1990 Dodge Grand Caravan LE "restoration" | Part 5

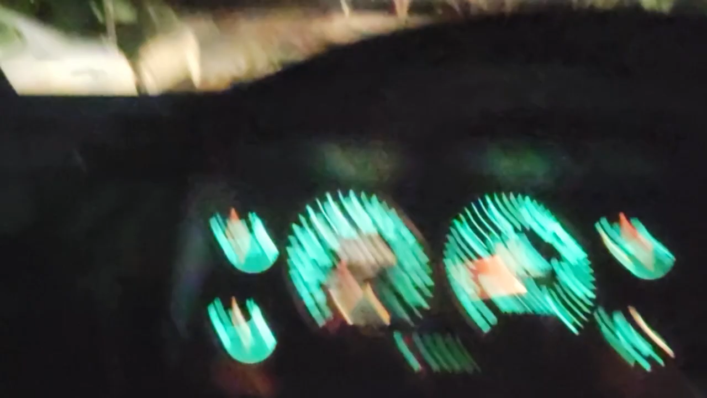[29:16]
I see that oil gauge is kind of just bouncing.